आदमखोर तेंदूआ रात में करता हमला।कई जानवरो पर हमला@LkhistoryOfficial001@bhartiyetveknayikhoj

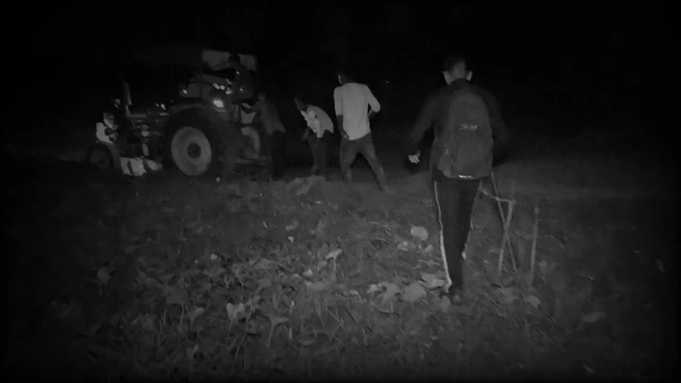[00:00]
अब हमें जो है दुम दबा के भागना पड़ रहा दोस्तों, अपनी जान बचा के दुम दबा के ट्रैक्टर फटाफट स्टार्ट कर लिया जल्दी।
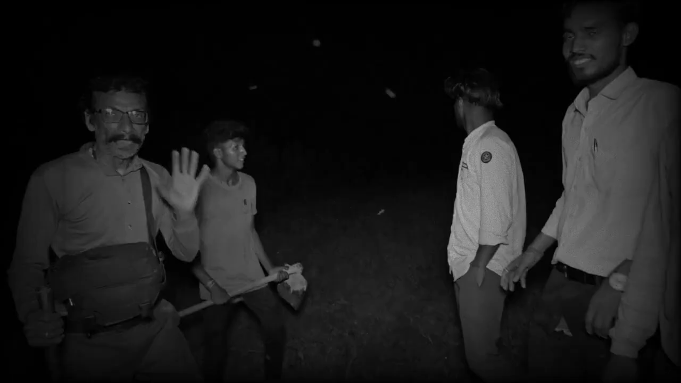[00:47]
और ऐसे में आपको पैर के निशान भी दिखा मैं
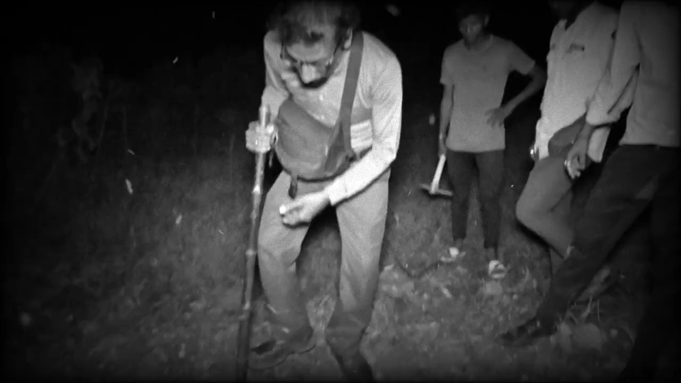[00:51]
तो यही कहीं पैर के निशान भी होंगे उसके।
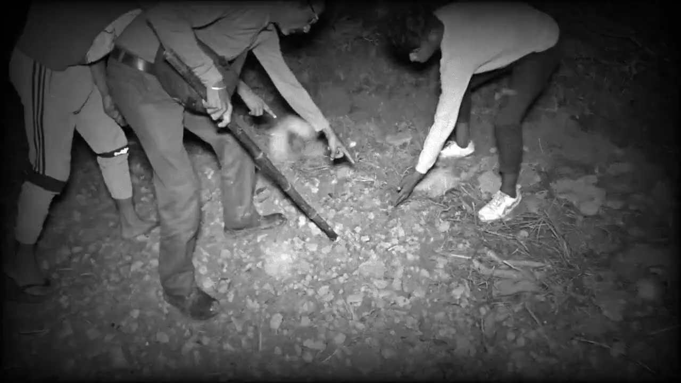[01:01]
ये हाँ देखो, हाँ निशान देखो, ये